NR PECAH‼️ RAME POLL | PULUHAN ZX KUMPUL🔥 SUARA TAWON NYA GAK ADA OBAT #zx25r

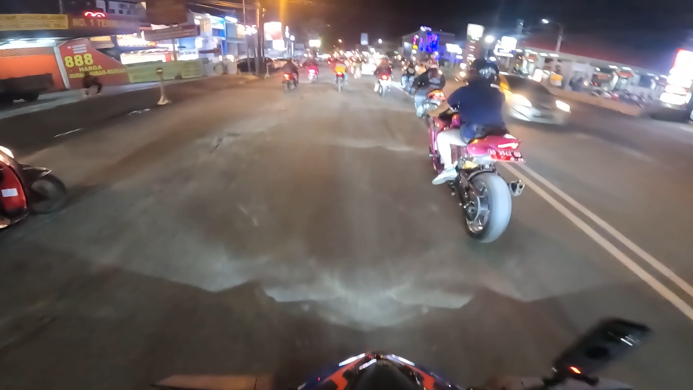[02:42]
Toh kita juga gak bisa gas. Rame-rame sih cuy, gak bisa ngebut-ngebutan. Soalnya di mana-mana pada macet. Udah.
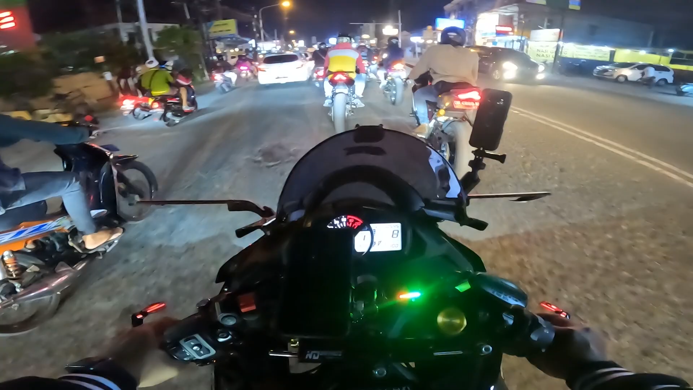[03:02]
Jadi malam ini lumayan banyak teman-teman ZX yang kumpul nih guys. Keren parah.
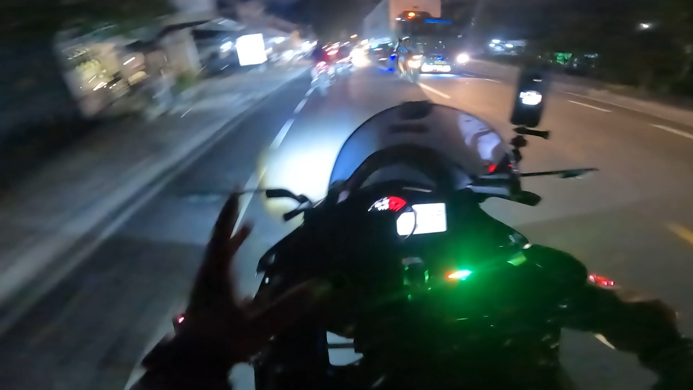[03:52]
Wih. Tapi nggak apa-apa, cuma satu aja tapi bisa menerangi pandangan kita, pandangan gue di jalan ya kan. Tuh kan Bali tuh udah ramenya kayak gini sekarang guys. Bukan masalah ramenya, ini malam Sabtu bro. Oh gitu ya? Iya, pada libur semua. Udah weekend.
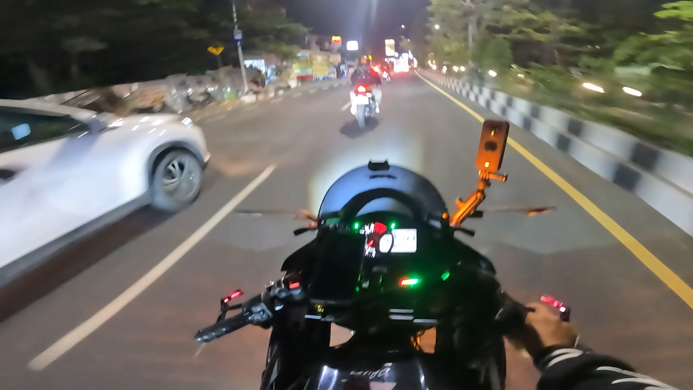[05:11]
Guys, pakai hazard semua yuk. Yuk. Oke, ngikutin yang depan jadi pakai hazard. Kadang kalau aku pakai hazard pasti dibully netizen. apa gitu? Ya pasti ditanya, bang lo nggak tahu fungsi hazard itu apa gitu kan? Ya tahu sih. Tahu, tahunya hazard itu ada di motorku ya, aku hidupin daripada nggak pernah dihidupin.
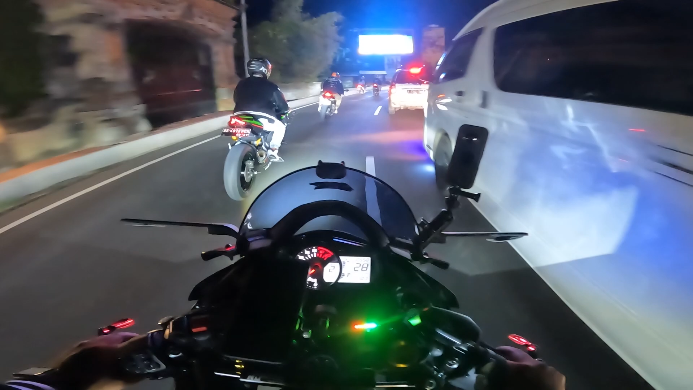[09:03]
Macet, macet. Awas, awas, macet, macet, macet. Merayap dulu. Aduh, merayap, merayap. Ini macet karena Krisna oleh-oleh itu loh.